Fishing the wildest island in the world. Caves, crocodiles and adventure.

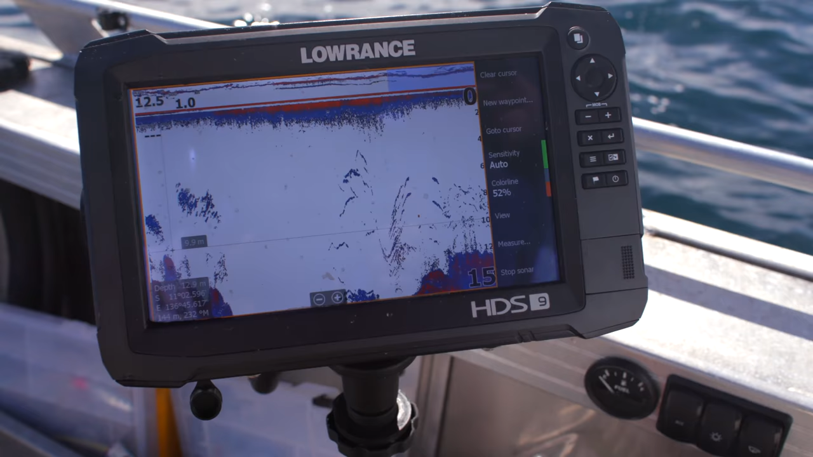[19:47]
A lot of other fish like trevally or queenfish will be just clumps on the sounder.
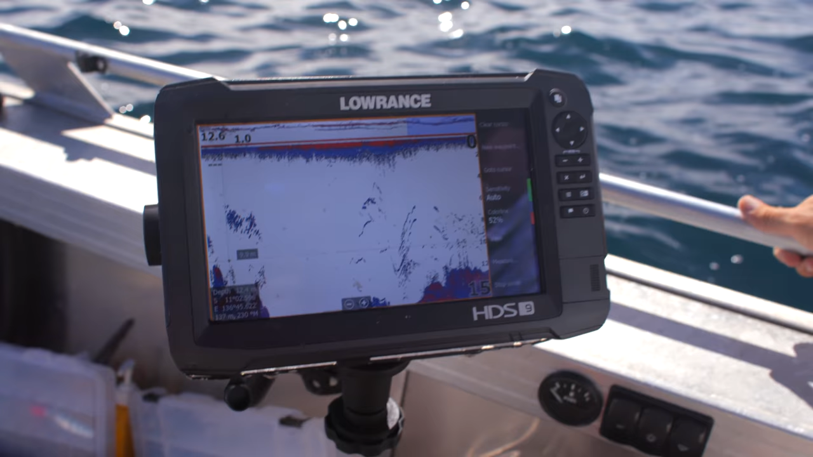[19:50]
That looks to me like Spaniards, the way they're sitting on that structure. And it's just about here.